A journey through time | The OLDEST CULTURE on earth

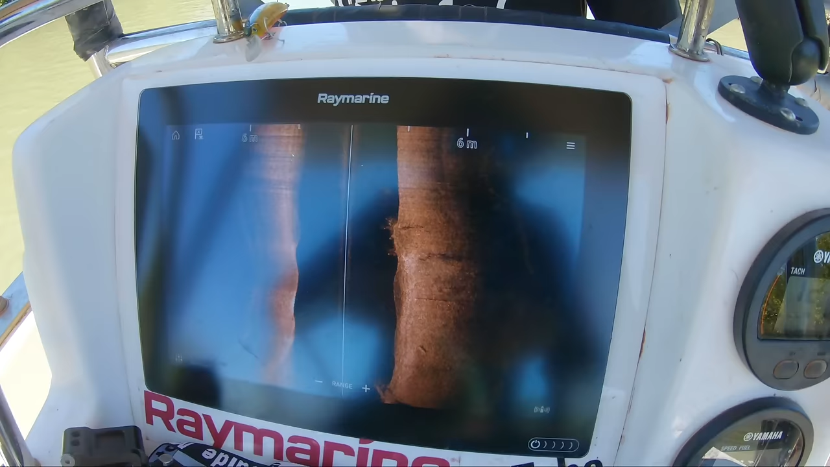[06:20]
You can see all this structure here but no fish yet.